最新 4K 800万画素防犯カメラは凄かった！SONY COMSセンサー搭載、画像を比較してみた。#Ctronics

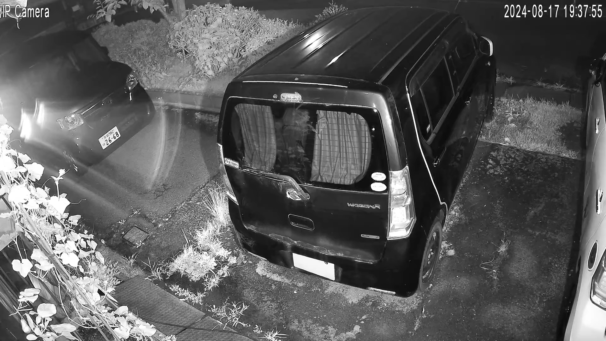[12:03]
はいでこちらがね赤外線モードになりますはいもう周りにね明かりが全くないね田舎のね街なんですけどもはいえーこのように赤外線ですと綺麗に見えるわけなんですねでえーこのね夜間の録画モードにはね赤外線以外にもう一つのモードがあるんですまあそれフルカラーでね録画するモードなんですけどもはい